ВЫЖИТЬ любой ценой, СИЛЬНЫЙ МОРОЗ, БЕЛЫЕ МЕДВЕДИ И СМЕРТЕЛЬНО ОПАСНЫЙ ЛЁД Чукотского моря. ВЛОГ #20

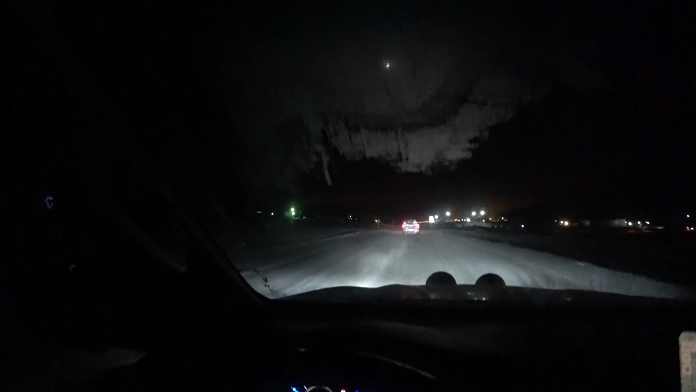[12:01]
Вернулись с нашего этапа, и второй раз в жизни я вновь езжаю в самый северный город России, в Пивек. Мы опять в Пивеке. Сейчас едем в управление гидрометеорологии, где, собственно, мы и опять заночуем.